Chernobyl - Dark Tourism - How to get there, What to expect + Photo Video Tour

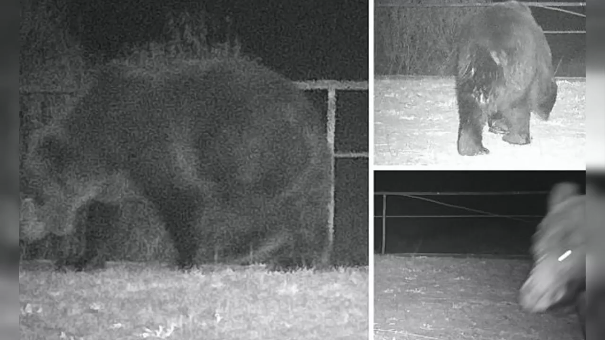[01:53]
horses and bears or wolves that are roaming around in Chernobyl the effects of radiation at the extreme end is acute radiation syndrome or ARS which generally